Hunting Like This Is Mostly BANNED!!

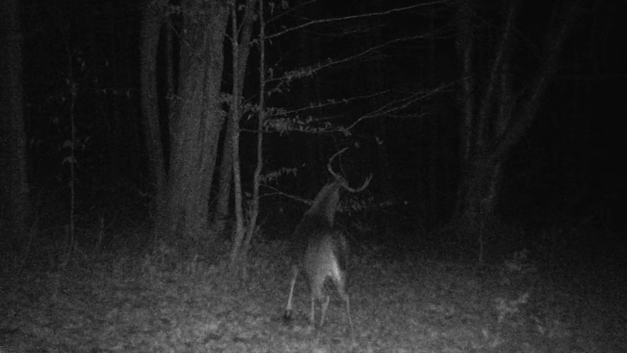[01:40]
Get him up at midnight on cameras, but this week or next week he'll go 24-7 for his does and he's going to come to my stand. But you know deer's not out of the question today too.